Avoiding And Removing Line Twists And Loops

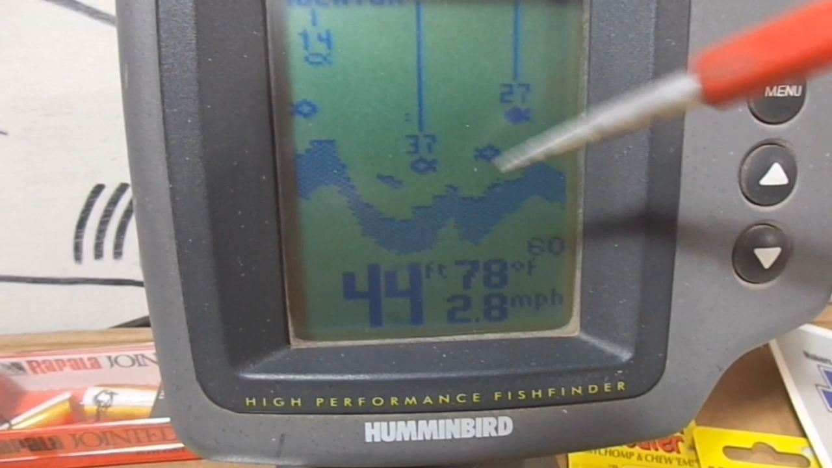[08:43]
On screen: depth 44 ft, water 78°F, speed 2.8 mph
You're out in the boat, you're looking at your fish finder, this right there, that's the bottom, okay? All right, and then you see this mark right here with the 27 by it, that's a fish.
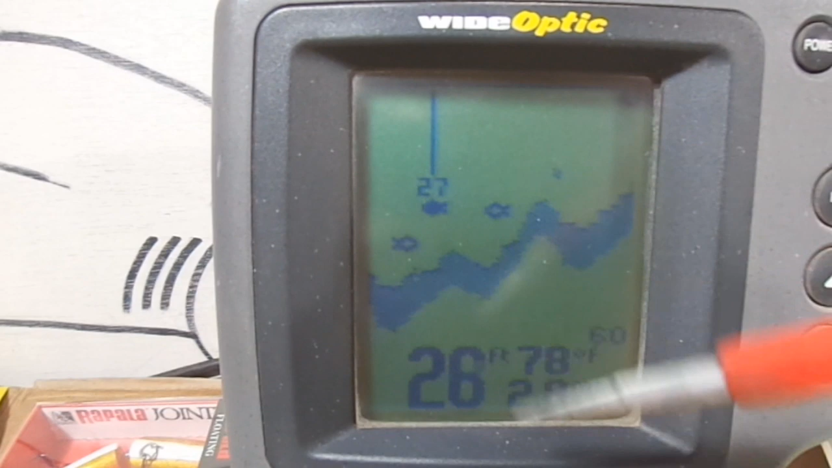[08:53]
On screen: water 78°F
Okay, right there, that's a fish. All right, there's another mark with a 13 by it, that's a fish, that fish is 13 feet down. Right by it, there's a darker colored fish, there's a lighter colored fish at 17 feet,
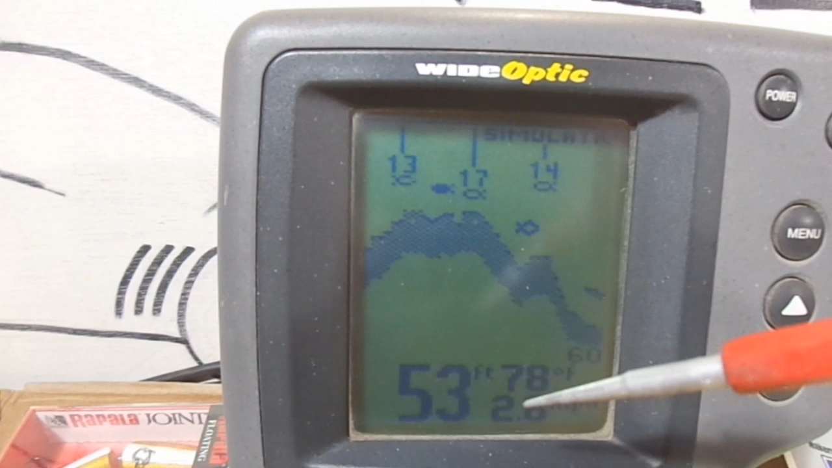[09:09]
On screen: depth 53 ft, water 78°F
another fish at 14 feet, okay?
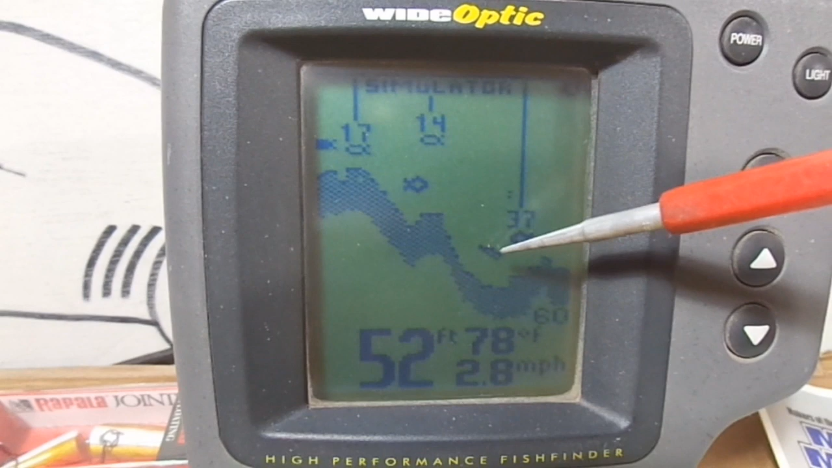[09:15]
On screen: depth 52 ft, water 78°F, speed 2.8 mph
This mark right here, that mark is unidentifiable, but right next to it,
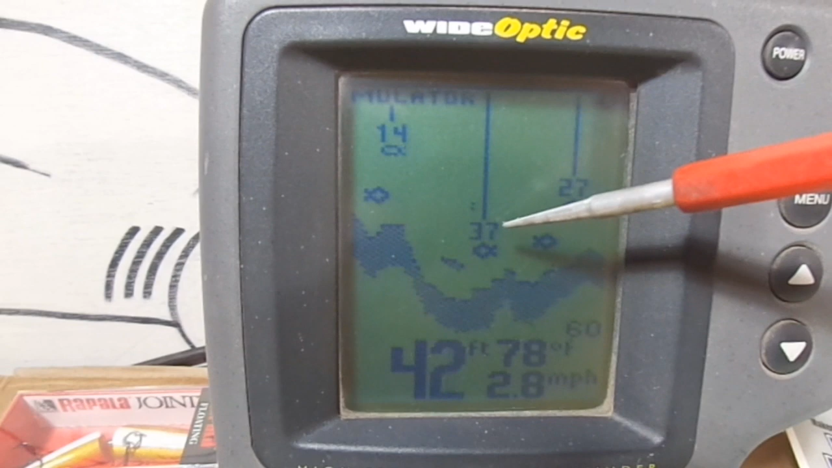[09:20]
On screen: depth 42 ft, water 78°F, speed 2.8 mph
at 37 feet, there's a fish, fish. Darker fish at 27 feet, fish.
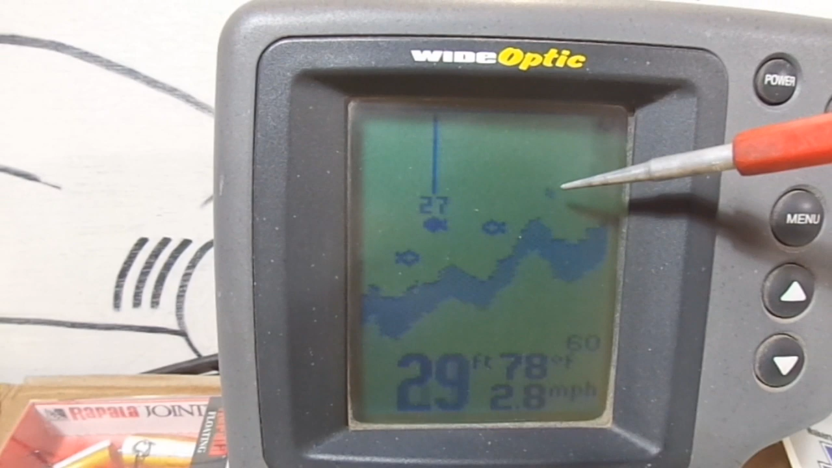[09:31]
On screen: depth 29 ft, water 78°F, speed 2.8 mph
That little speck, unidentifiable, okay? There's a fish at 13 feet. So basically, the marks that kind of look like a fish, those are the fish.